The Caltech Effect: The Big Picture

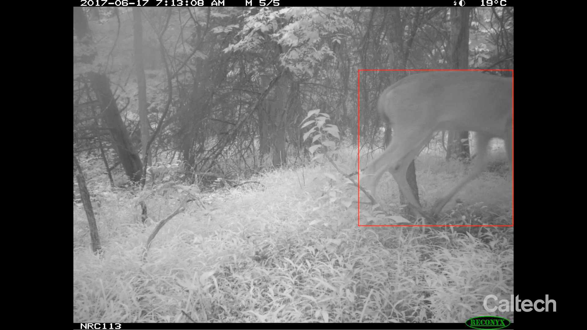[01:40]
Currently, I am working on algorithms that utilize artificial intelligence to extract important information from cameras that biologists put out into the wild.